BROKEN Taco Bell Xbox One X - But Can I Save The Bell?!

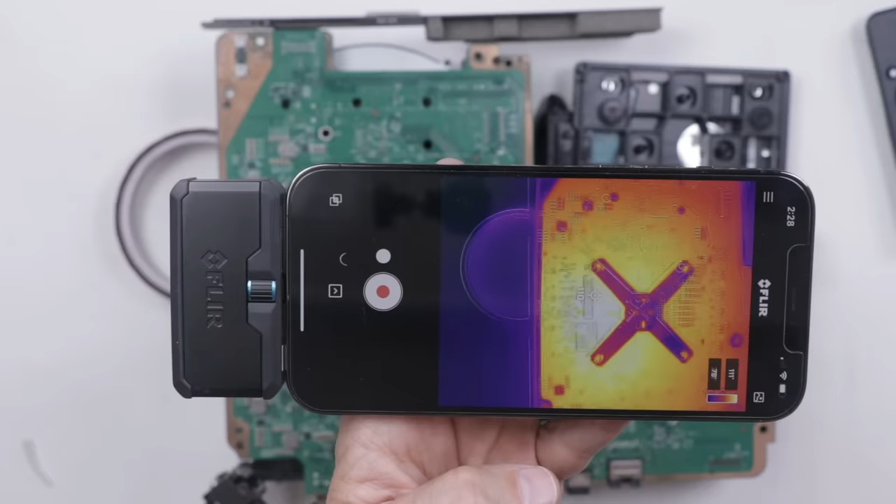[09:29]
So, now I'm going to use this thermal camera and just see what heats up when we try to turn it on, if anything. There we go. So, we got a white light, and we've got 111 degrees under the APU, 112, 113, 114.